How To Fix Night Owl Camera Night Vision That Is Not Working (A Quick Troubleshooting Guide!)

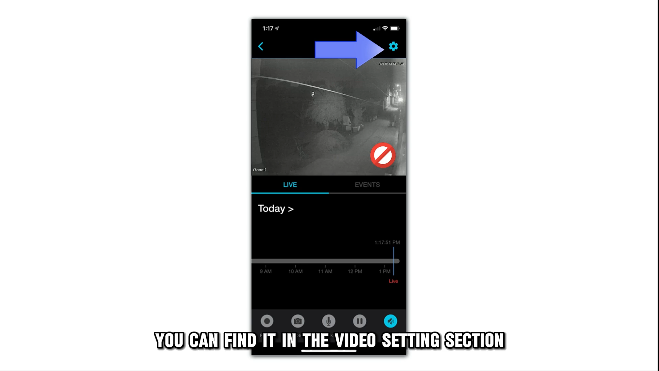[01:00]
From there, find the night vision or infrared night vision option and switch the options toggle on.
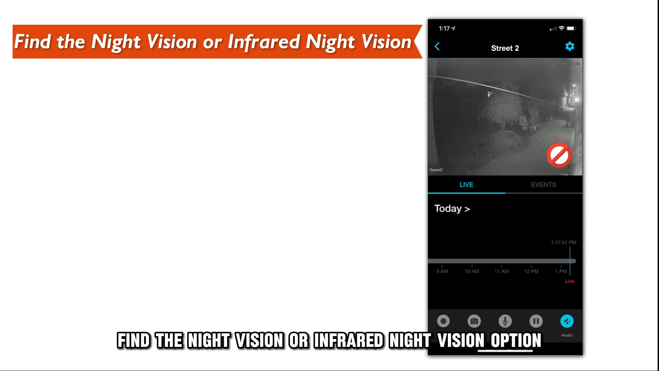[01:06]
If this doesn't work, restart your camera.